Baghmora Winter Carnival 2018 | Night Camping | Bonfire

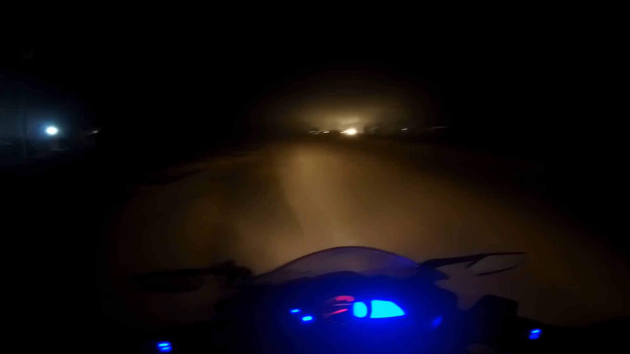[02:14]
একো দেখাই নাই বাৰু ভালকৈ এণ্ড পূৰা ঠাণ্ডা লাগিছে ইমান পিন্ধি আহিছোঁ যদিও হাততে যি ঠাণ্ডা সোমাই গৈছে গ্লভছ দিন এণ্ড মোৰ হেলমেটটো বাইকখনো ডাৰ্ক হয় চ'